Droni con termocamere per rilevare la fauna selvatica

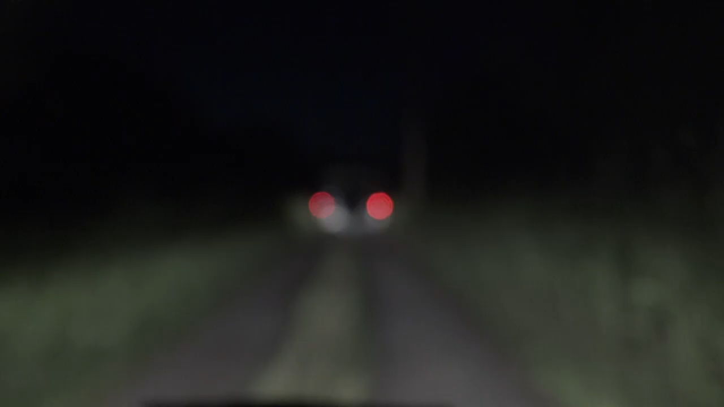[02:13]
Sto a 10 metri, andiamo intorno ai 15-20 metri.
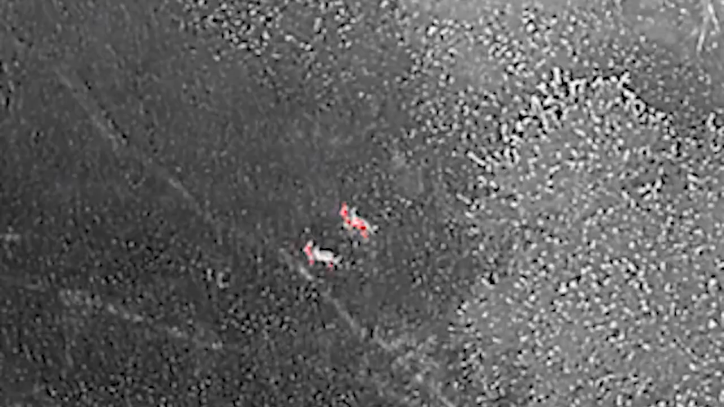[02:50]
in modo da poter individuare subito un oggetto caldo, un oggetto vivente.